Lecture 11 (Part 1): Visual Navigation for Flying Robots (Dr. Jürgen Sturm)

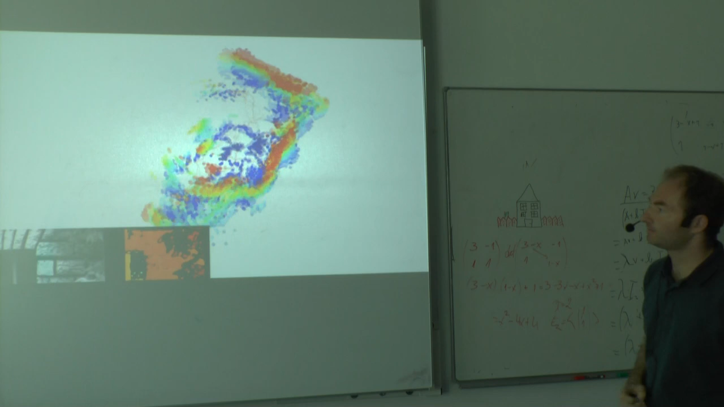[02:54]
So after operation, it will return such a map,
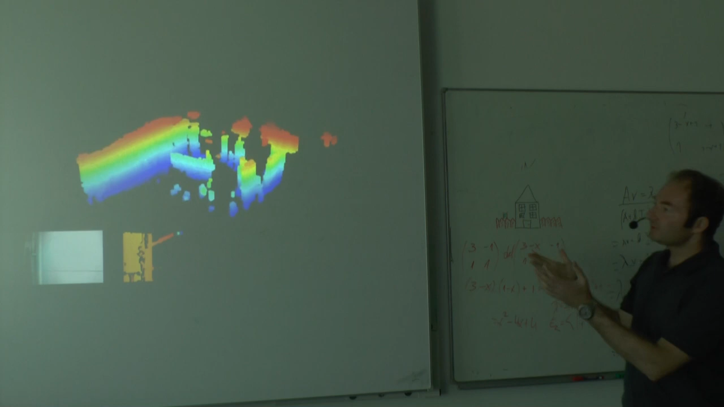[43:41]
And this is now a nice representation for path planning. So this is not a final mapping result. If you would like to have a nice textured 3D model of the environment, you would use a different method.